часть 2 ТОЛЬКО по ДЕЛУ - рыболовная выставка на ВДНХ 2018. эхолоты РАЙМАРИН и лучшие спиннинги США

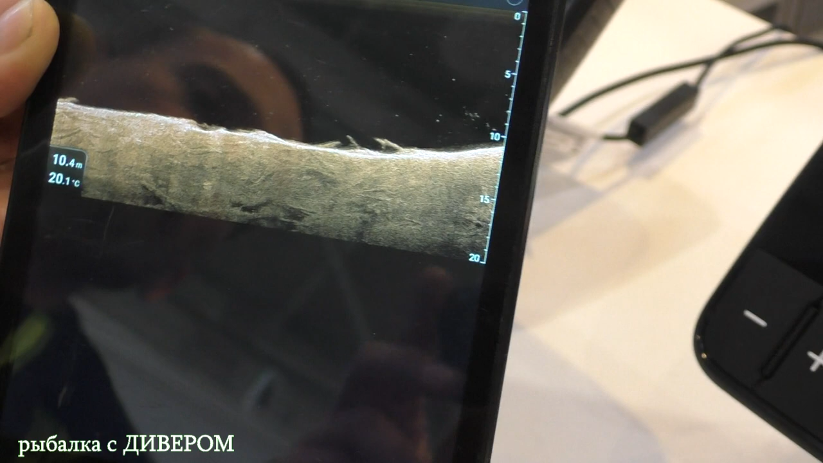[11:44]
On screen: depth 10.4 m, water 20.1°C
А он также, в принципе, показывает? Точно который... так же, только он выкидывает картинку на мобильное устройство.
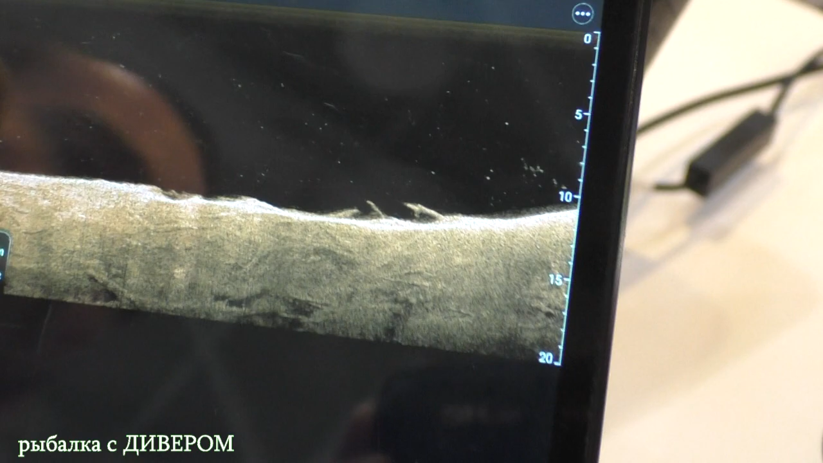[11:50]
Офигеть. Я говорю, у него своя антенна. Красота. Слушайте, короче. Это сейчас можно приобрести, да, вот это?
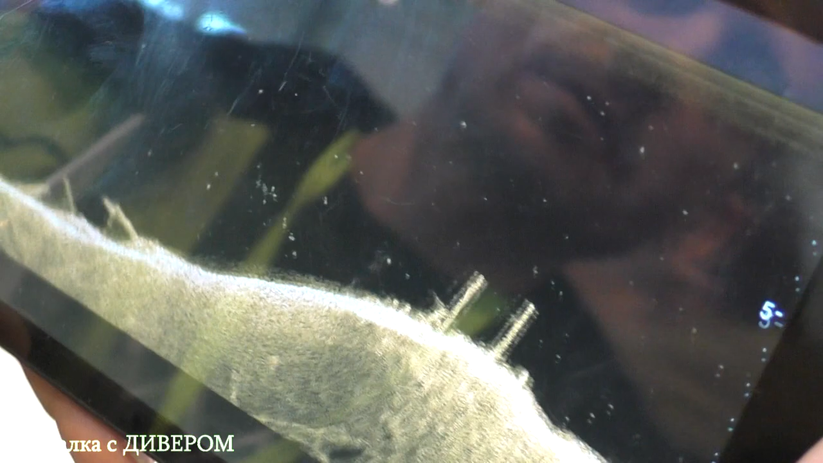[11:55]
Своя антенна Лоренс. Блин, красота очень.
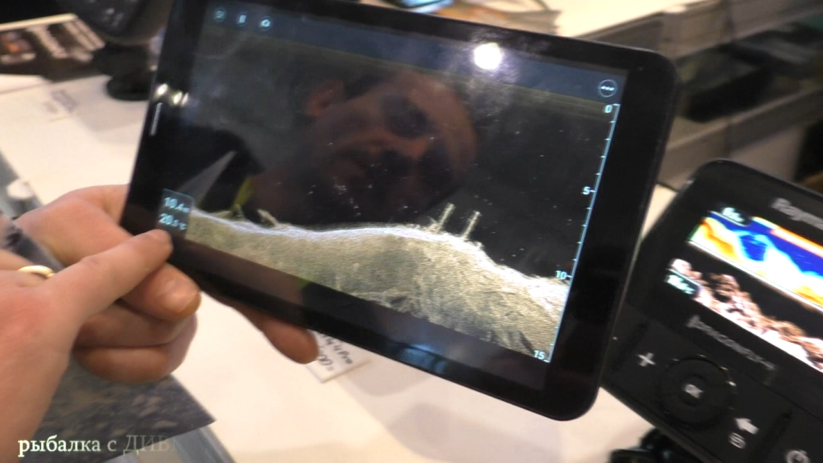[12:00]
10 тысяч метров, 20 градусов воды. Доволен очень. Причем я синхронизировал его еще с Navionics Baating.
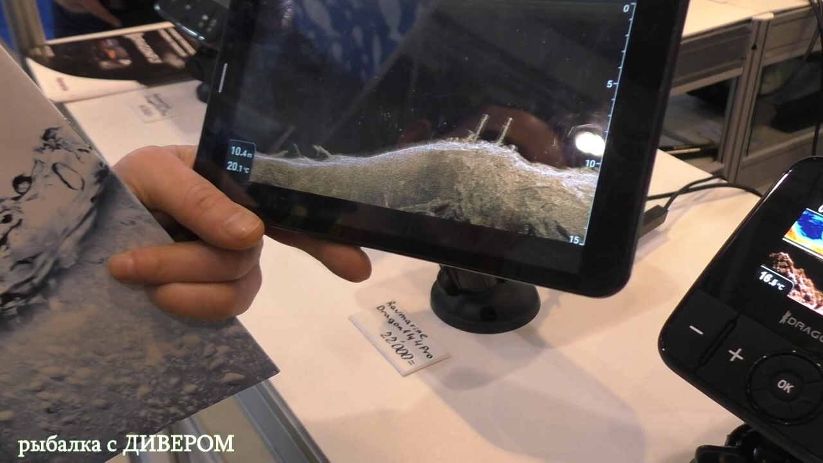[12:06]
И он у меня плюс ко всему еще и прописывает карту с глубиной.
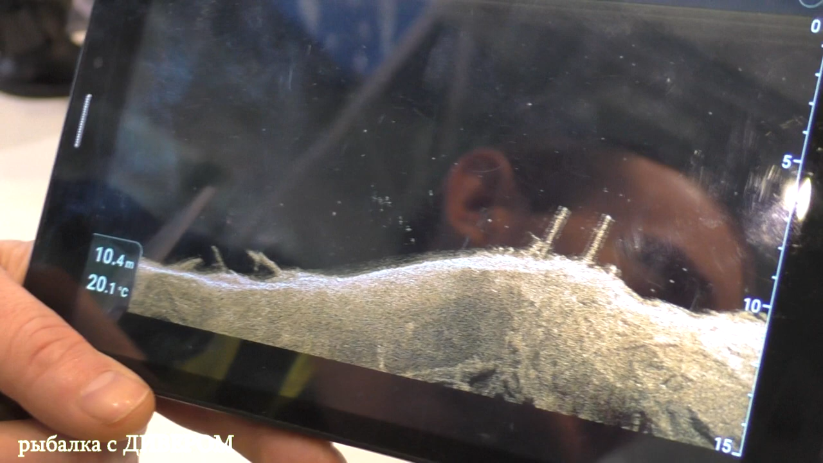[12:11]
On screen: depth 10.4 m, water 20.1°C
В режиме онлайн рисует. В режиме онлайн рисует карту.
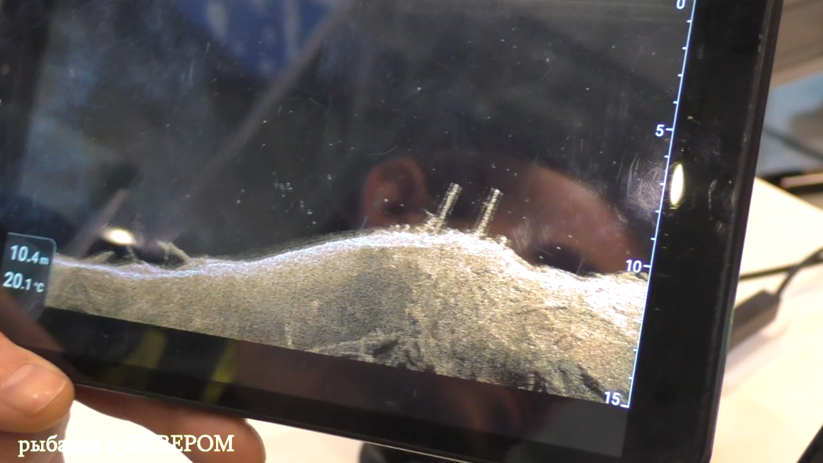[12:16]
On screen: depth 10.4 m, water 20.1°C
Но это более дорогое, да, уже? Нет, нет, нет. Это все. Это то, все... Что... И мой этот тоже все возможно. Нет, этот не может. Это может только приборы, которые... Wi-Fi. Да. Только да. Где есть модуль Wi-Fi. Я аппаратом очень доволен. То, что, во-первых, я его не стал никуда крепить. Он у меня лежит в боксе, он мне не мешает. Все вообще просто убран. Да, он мне вообще убран. У меня ни провода нигде ничего мне не мешают, а пользуюсь я вот на планшете.
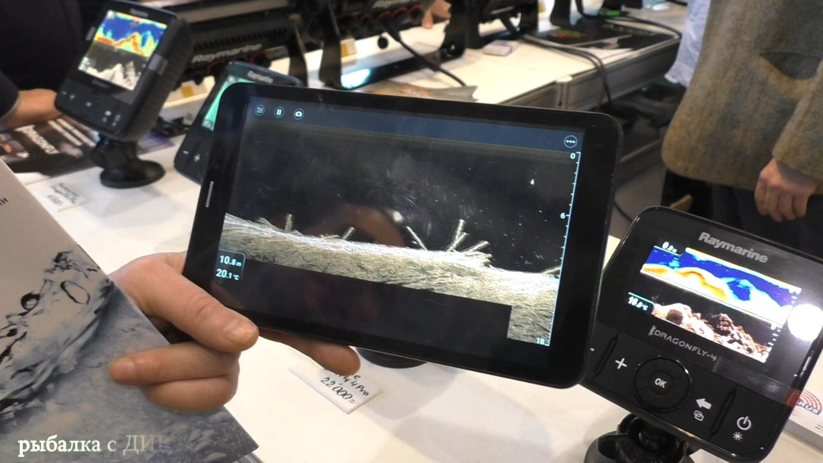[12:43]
10 каналов независимых. Боковое, да. Он может смотреть, я могу смотреть.
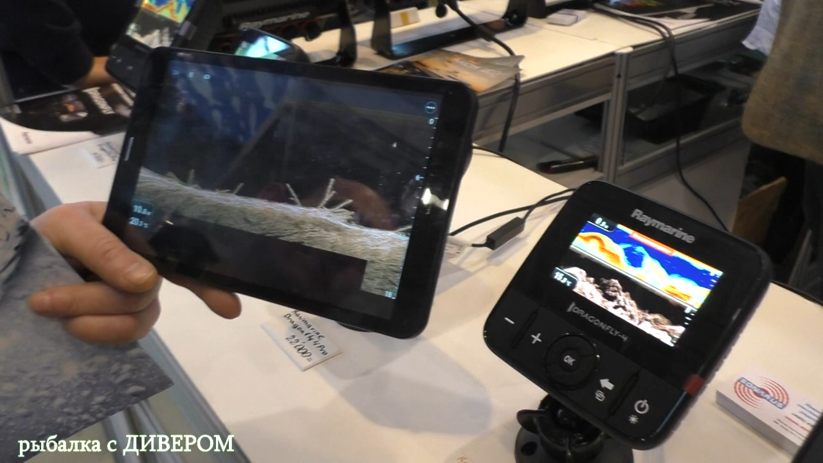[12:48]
Да, каждый может говорить. А сколько такое стоит? Ну, это порядка где-то тысяч, по-моему, 12-13 сейчас.
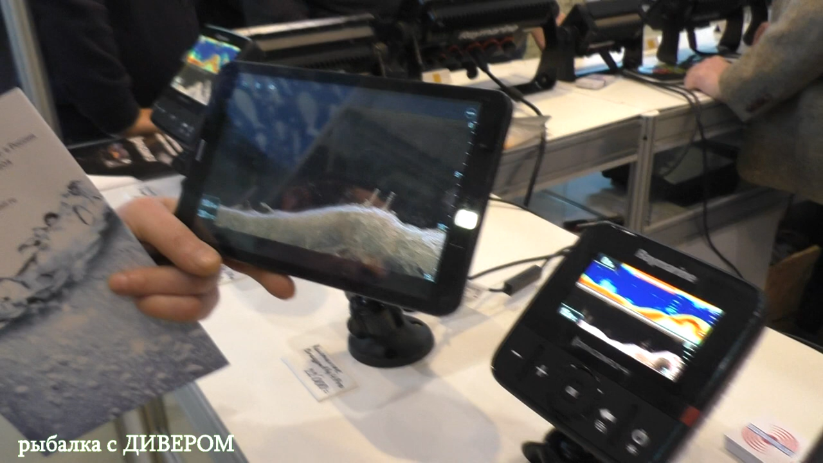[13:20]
Картинку он выкидывает 1024 на 768. Коряги прям четко хватает, да? Вот он, они уже можно еще как бы. Потому что аналоги чеха сама на Rheinmarine. А рыбу как вообще в таком режиме вот, нормально? Вот эта рыбка. Жалко здесь. Даускан, у меня, допустим, фарис. Жалко, вот она.
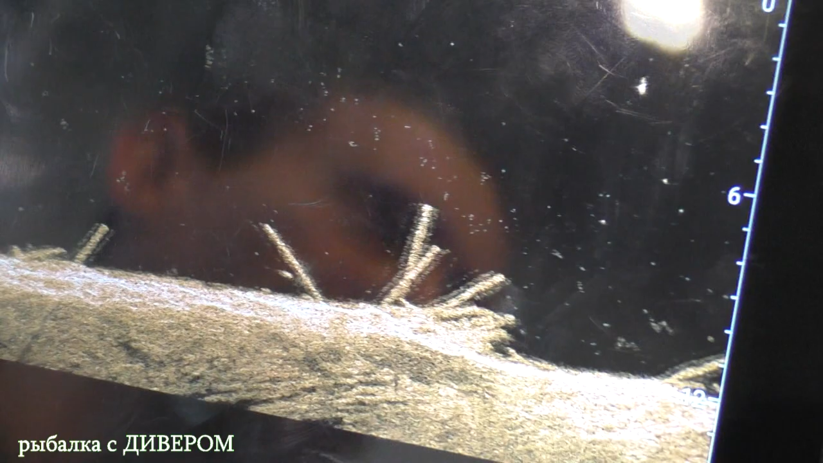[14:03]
И там точки более жирные, то есть, да? Там фактически вот рыбу видишь.
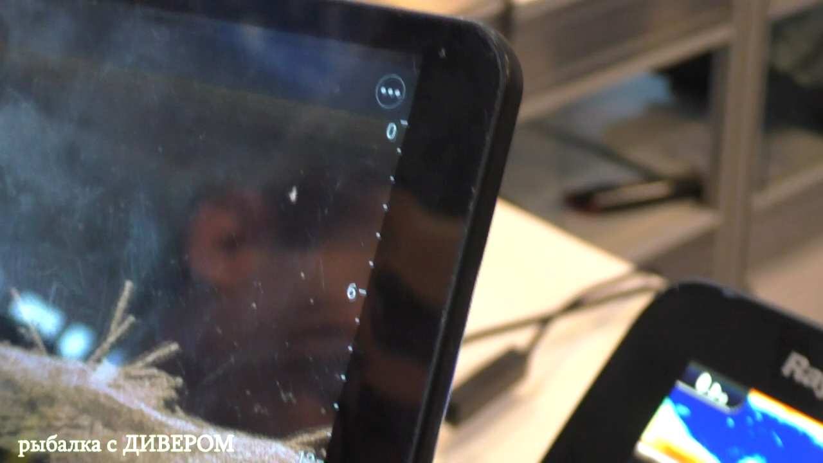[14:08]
То есть реально видно, что это реально это именно лещ, ты с чем не перепутаешь. Ясно, ясно.
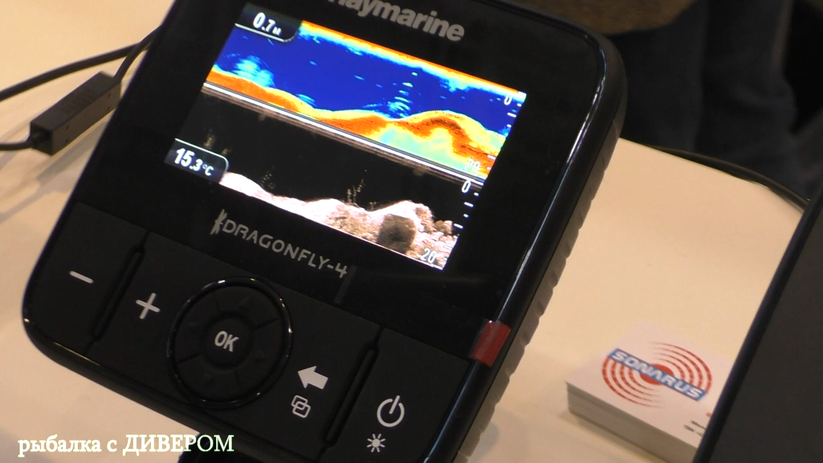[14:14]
Жалко, вот просто не сохранилась. Спасибо большое за информацию, спасибо большое. Лоренс Карбон, я вам сейчас скажу, что...
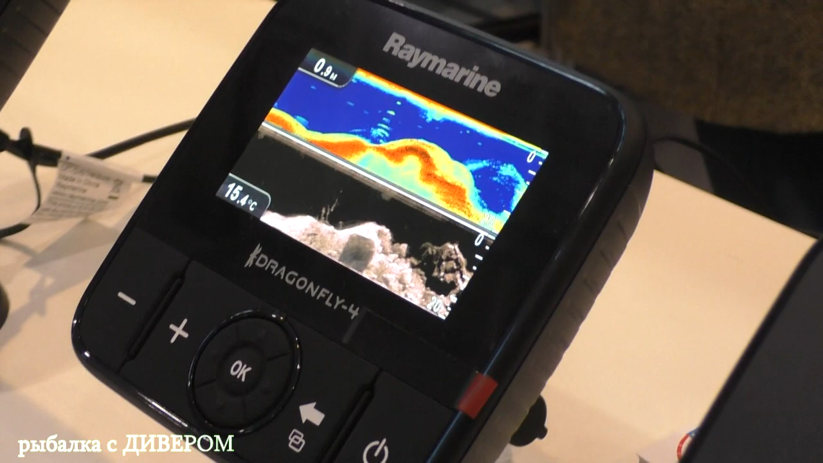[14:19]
On screen: depth 0.9 m, water 15.4°C
Нет, так, целиком и полностью. Что-то я хотел еще вас спросить и забыл. Полезная информация пришла со стороны. зашкаливающий. Так. Да. Аккумулятор для него насколько мощный? Обыкновенный, как бы для всех остальных. Потребление у него 0,45 ампера у четвертой серии, у всей. У пятой серии где-то 0,5 ампера. Семерка, семерка потребляет, это самое большое, 0,8 ампера в час.
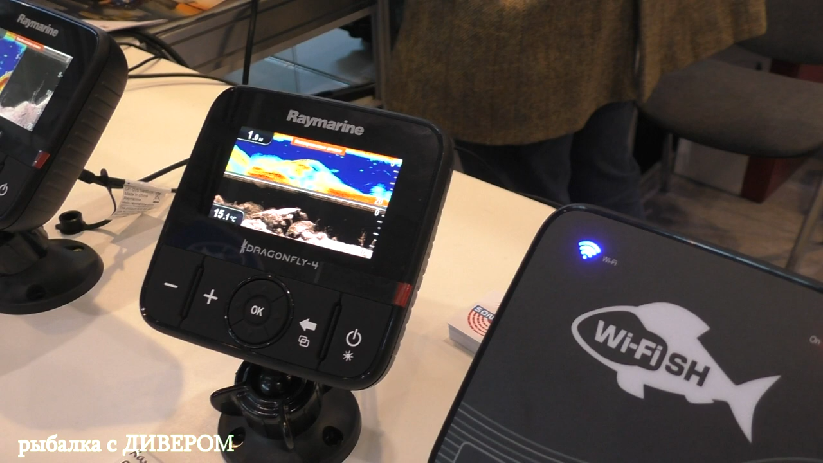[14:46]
Ну и, соответственно, рассчитать,
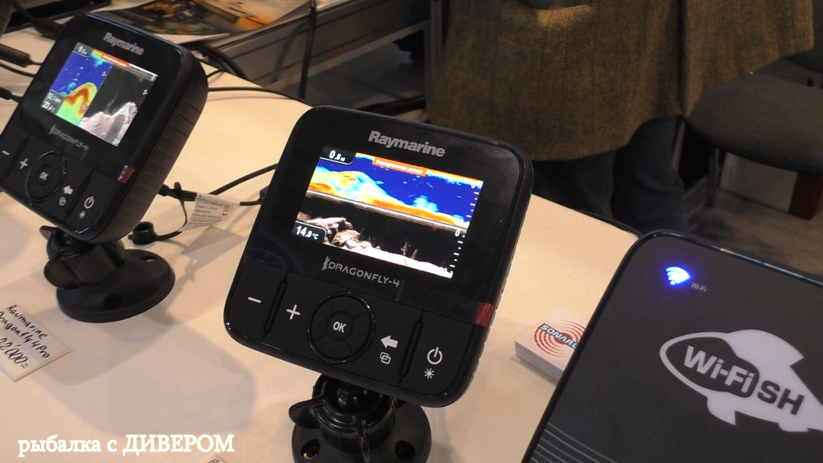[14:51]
какое количество приборов в включенном состоянии на воде проводят, емкость аккумулятора.
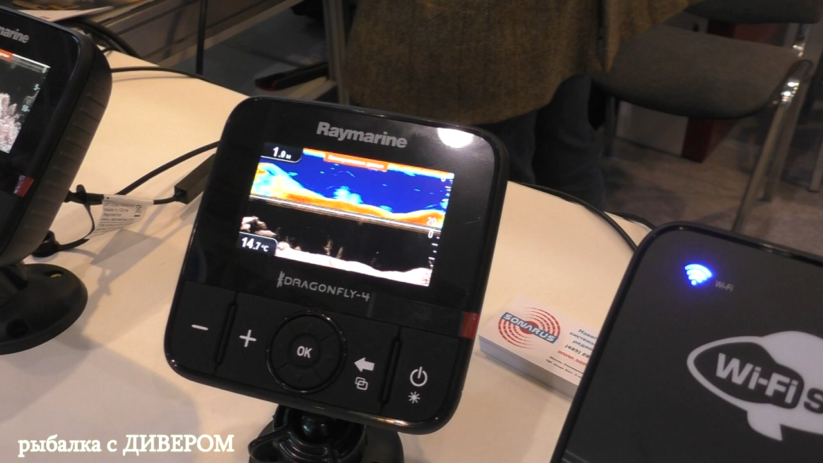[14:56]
On screen: water 14.7°C
Приборы, мало того, что они еще и добавлены очень... Все воды защищен, короче, да? IP67 на кубометр полчаса. Стандарт пыли в водозащите. Даже можно воду просто его окунуть. И... На глубине метр полчаса выдерживает, соответственно. Кабель здесь один заходит. У них 6 эхолонов.